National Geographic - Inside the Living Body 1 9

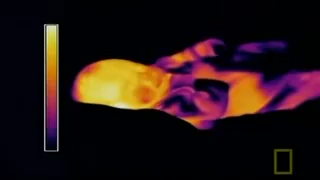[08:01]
An infrared camera shows the struggle to keep warm as we lose precious body heat.
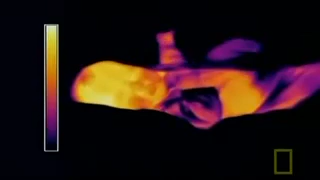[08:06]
The yellow areas show where we lose the most.